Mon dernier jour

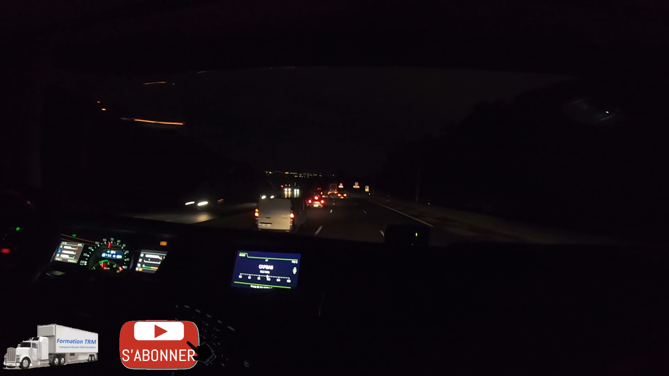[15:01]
Je suis dans la descente de Rieu, limité à 70 pour les poids lourds. Allez, pour ceux qui connaissent le stade de foot, le Groupama Stadium de l'équipe de l'OL.
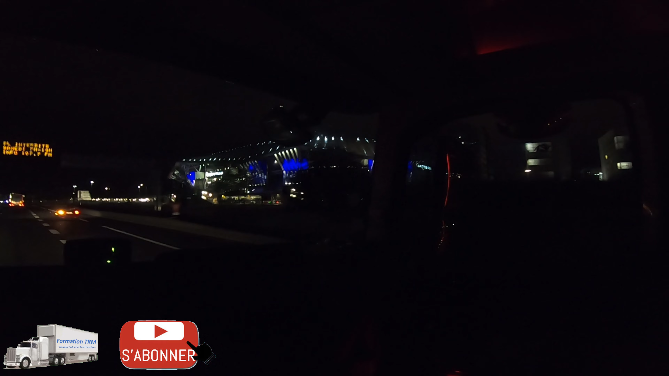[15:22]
Il a dû y avoir un match ce soir. Et voilà, ma mission est maintenant terminée.